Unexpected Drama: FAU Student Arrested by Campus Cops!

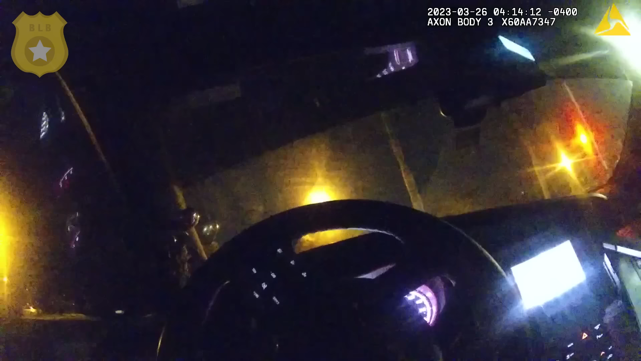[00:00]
Boca Raton, Florida. A Florida Atlantic University police officer spots a vehicle driving erratically on the campus. After stopping the vehicle and speaking with the occupants, the officer suspects the driver may be impaired. Both of you, stay in the car. Okay, that's nice. Stay in the car. What? Go back over here. Go back over here.